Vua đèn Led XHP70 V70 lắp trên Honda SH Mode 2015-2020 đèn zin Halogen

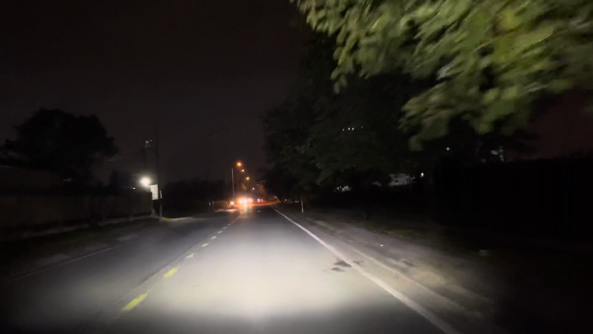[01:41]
bằng một bóng bóng V70 lớp trên xe SHMOD này nha các bạn Đây là video mình làm thật 100 phần trăm khuôn đường này như các bạn thấy là có đèn cao áp ở phía trên ở phía trên nó có đèn cao áp và ánh sáng phía dưới là như các bạn đang xem trên màn hình là bóng đèn V70 ánh sáng màu trắng 6.000 Kevin
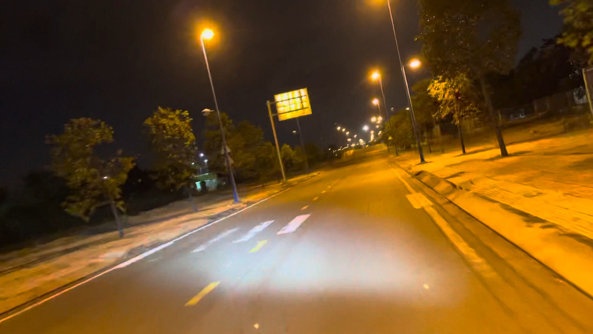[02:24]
đây khung đường này là đèn cao áp rất là nhiều luôn các bạn có thể thấy phía trước là đầy ngẹp đèn cao áp và cái bóng đèn của mình đó thì có thể nói là nó sáng gấp 3 lần ánh sáng của đèn cao áp bình thường đây là ánh sáng góp 3
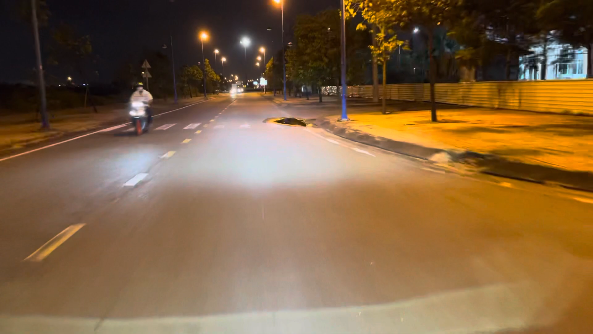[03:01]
các bạn coi cái biển hiệu ở ở phía trên sáng rực luôn nha các bạn ở cái biển chỉ đường á sáng rực luôn đèn pha rất là xa và mạnh mẽ gần có xa có có thể nói bóng V70 này là sáng vô địch trong tất tất cả các loại bóng
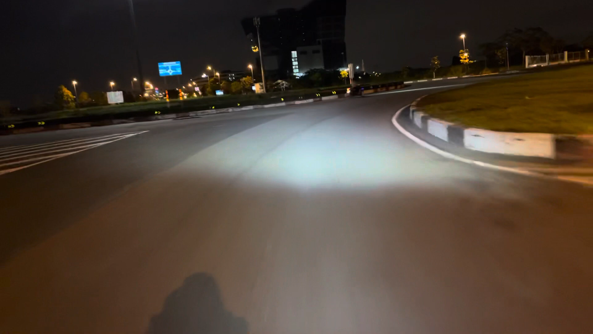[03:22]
mà chân H4 hiện tại bây giờ có trên thị trường không có bóng nào có thể qua được hãy đăng ký kênh để ủng hộ kênh nhé